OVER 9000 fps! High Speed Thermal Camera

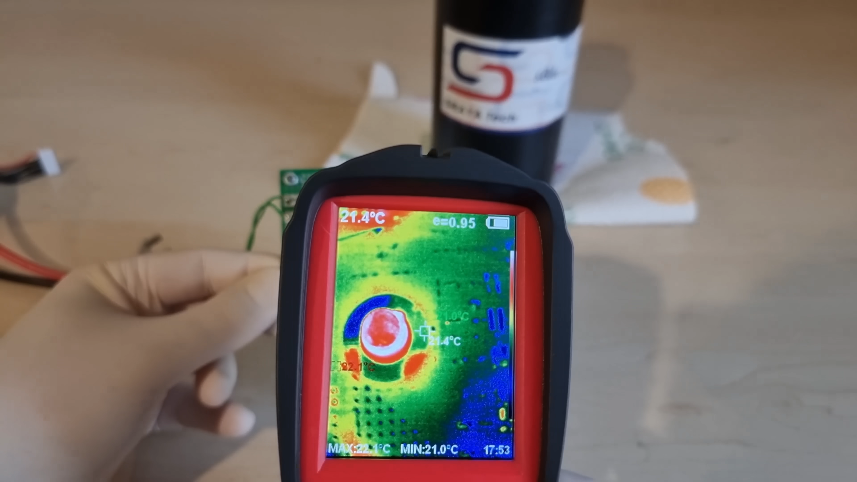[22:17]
On screen: min 21.0°C
The sensitive configuration and scaling resistors in there are not really temperature controlled by the mu metal can heater,
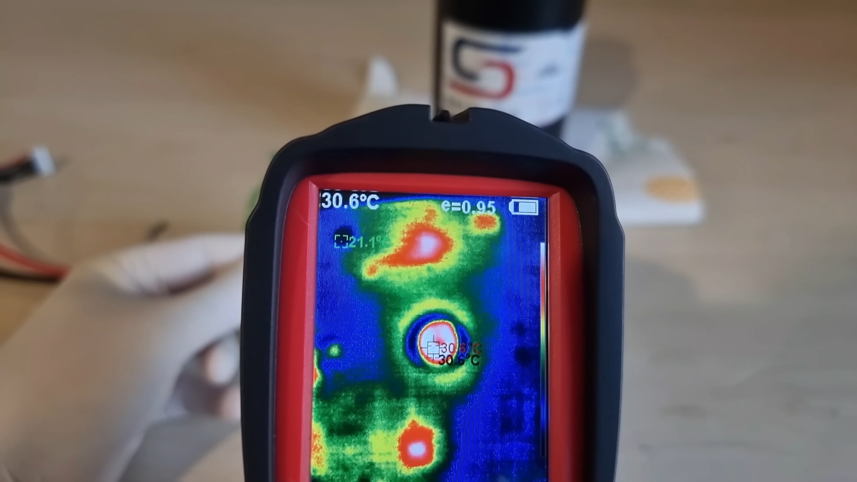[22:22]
but are also subject to the whims of other warm components inside.
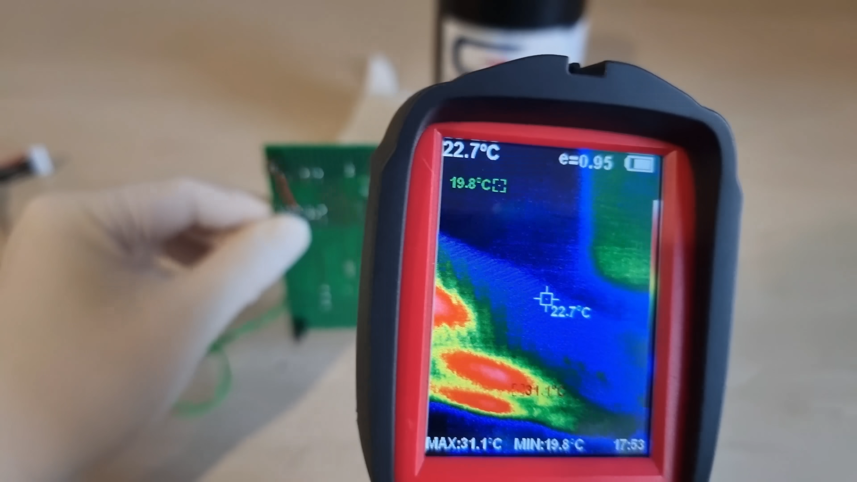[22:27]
On screen: spot 22.7°C, max 31.1°C, min 19.8°C
Also problematic are of course the thermal gradients about which we've talked at great length before.
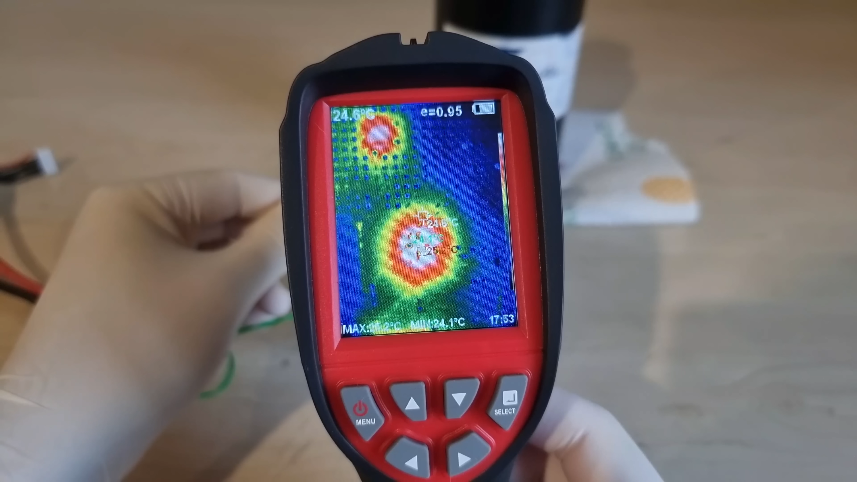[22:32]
On screen: spot 24.6°C, min 24.1°C
Long story short, that thing gets another revision, but I'm afraid it won't fit inside that cute mu metal can anymore.
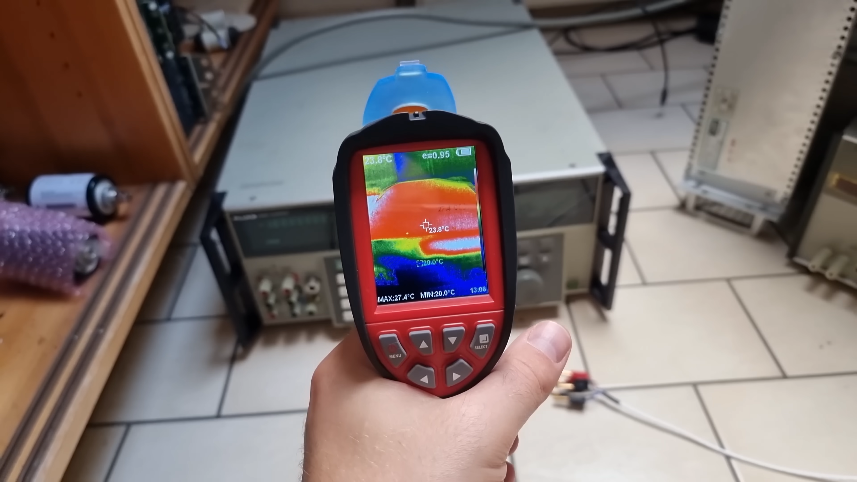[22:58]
On screen: max 27.4°C, min 20.0°C
The fluke calibrator with its 30 degrees C exhaust inside of a 23 degrees C room is my worst offender so far.
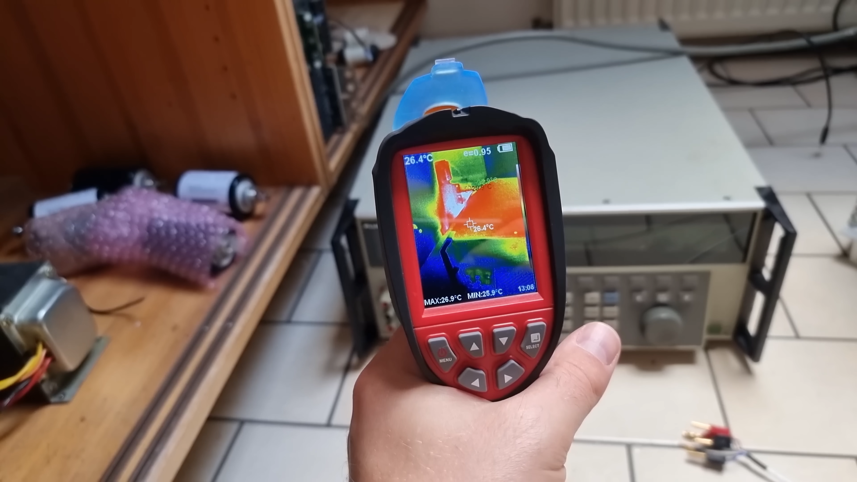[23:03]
On screen: spot 26.4°C
Nothing that matters can sit on its hot side.
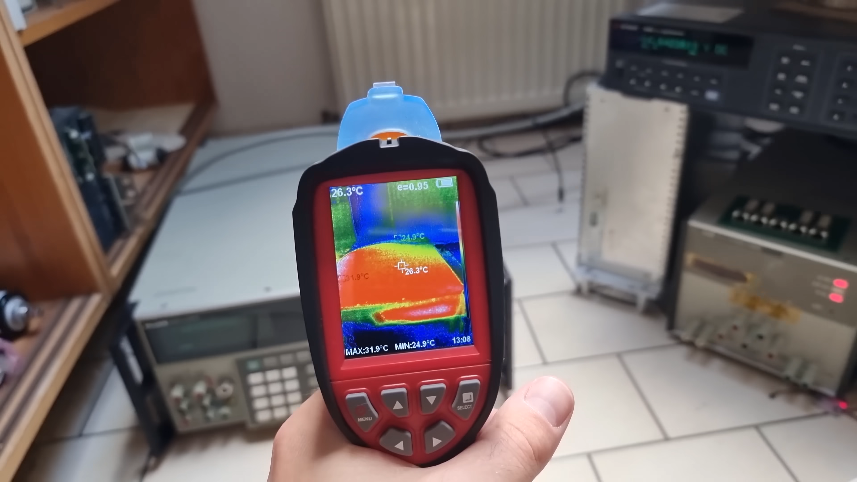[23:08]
On screen: spot 26.3°C, max 31.9°C, min 24.9°C
But 3458 a multimeters also have some thermal eccentricities that have to be respected when planning a test setup.
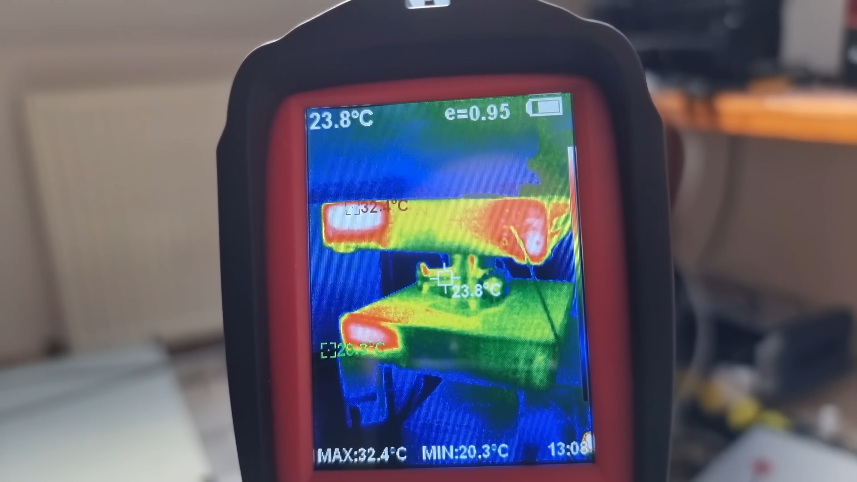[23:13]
On screen: spot 23.8°C, max 32.4°C, min 20.3°C
Here we already see something very interesting to investigate in the next video.
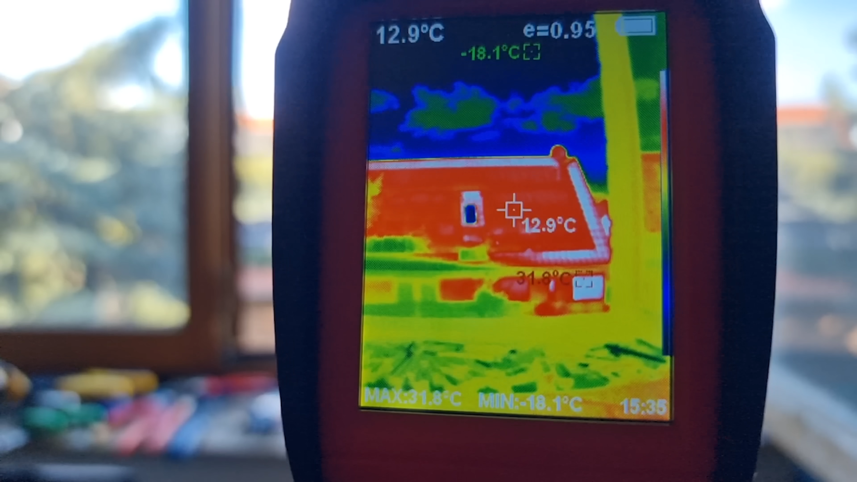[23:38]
On screen: spot 12.9°C, max 31.8°C, min -18.1°C
Well, little does he know that he has hotspots that can degrade the efficiency of an entire string.
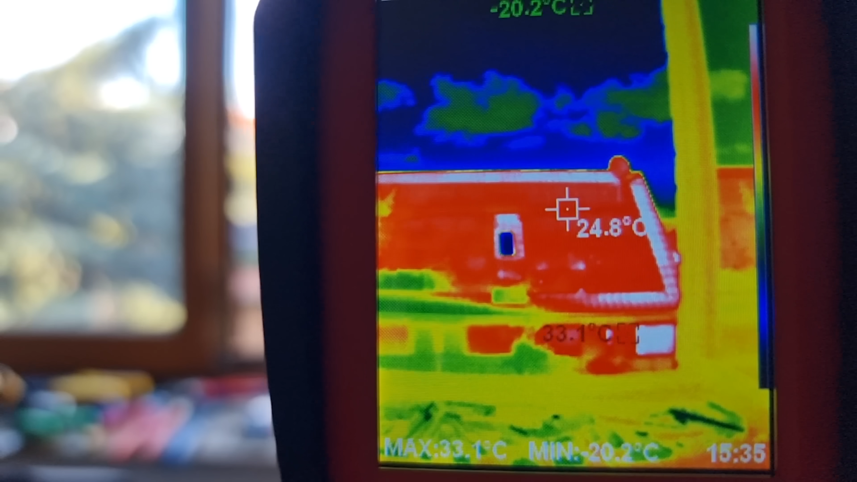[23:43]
On screen: spot 24.8°C, max 33.1°C, min -20.2°C
Here's some footage from summer where the dogs had reached a critical internal temperature and needed a refresher.
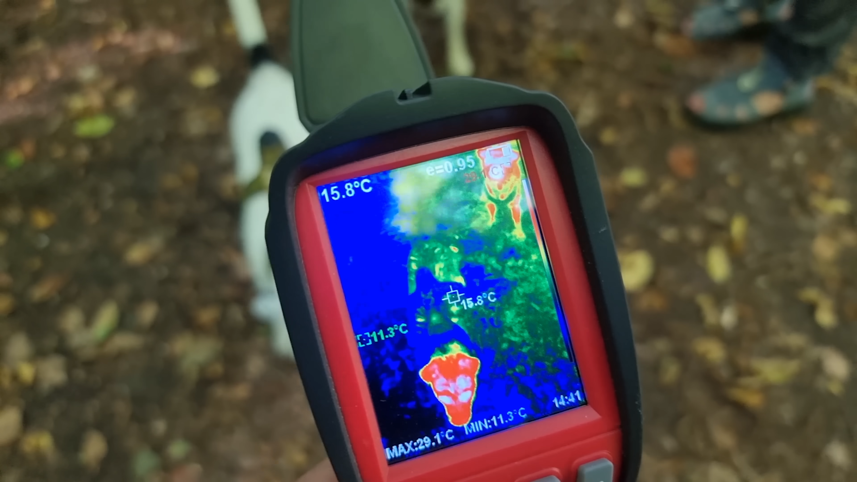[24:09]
On screen: spot 15.8°C, max 29.1°C, min 11.3°C
Oh, looks like somebody forgot most of their body in the water. Now there's only a floating head left.